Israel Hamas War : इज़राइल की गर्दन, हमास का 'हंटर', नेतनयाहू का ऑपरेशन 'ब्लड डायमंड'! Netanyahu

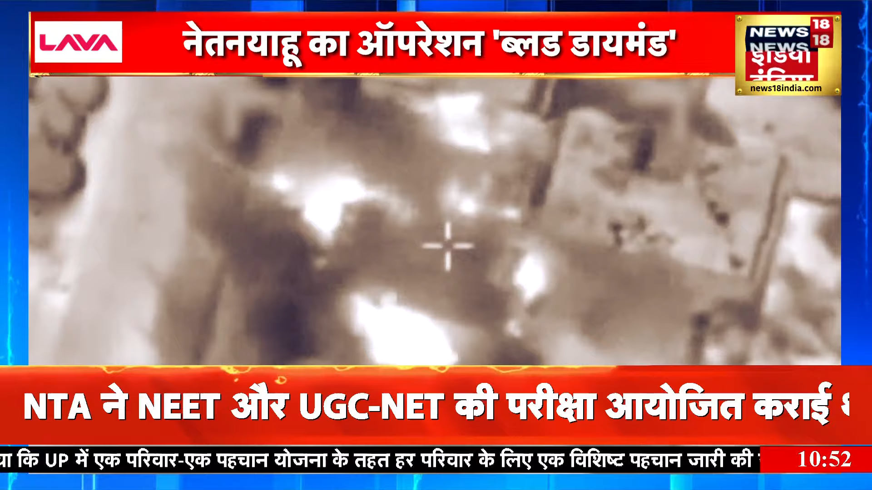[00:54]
بہت ہی خاموشی سے ڈرون کیمرہ غازہ میں ہماس کے کھونی دستوں کی حرکتوں پر نظر رکھے ہوئے تھا